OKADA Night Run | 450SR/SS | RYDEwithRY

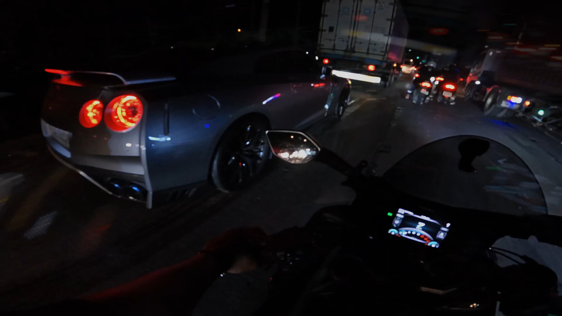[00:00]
Mga pati, tignan nyo yung nasa harapan ko Mga pati, yung dream car ko Ayan, yung Nissan GTR Tignan nyo naman yung mata Mga pati, eh, tignan nyo, diba pa nagbe-brake Parang God's eye talaga, diba?
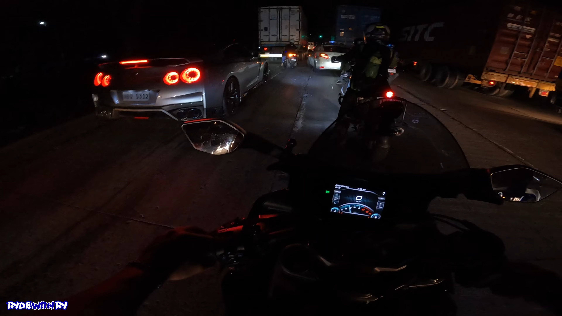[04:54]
Ayun o Bogey Babae pa driver Babae driver Mga pati Tayo na Napaka solid naman Sana all Naka Nissan GTR Tingnan nyo naman yung Ano yung mata Mga pati Eh, notin na nyo Diba pa nagbe-brake Parang God's eye talaga Diba Grabe Dito na lang ako Dito na lang ako Napaka bogey Ayun o Naka record rin o Napaka angas Mga pati
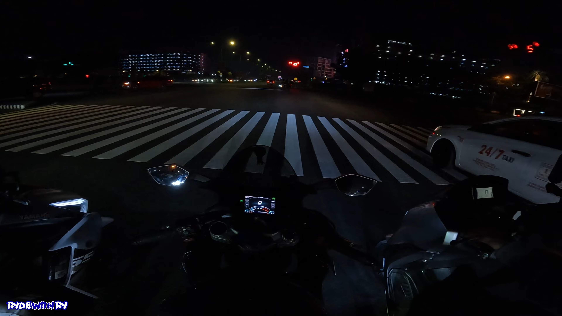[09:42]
Kaya nga Sa likod ko Nagantay na eh Hindi ako kasi Nakatayin ako kay CJ Kaya hindi ko nakita Yung nag-iilaw-ilaw Doon sa kapilang mantulay Visit naman yun si kuya Dapat nakinig na lang sya Muna sa kwentoan natin Kaya tatapos sila namin Kwentuhan namin ha Wait lang Magantay ka muna dyan Nasa exciting part na kami Visit kay Was it So yun mga pati Malamit na kami sa Okada Eto na lang Tamid na lang dito Sa stoplight na to Ililibot namin kayo sa Okada ng gabi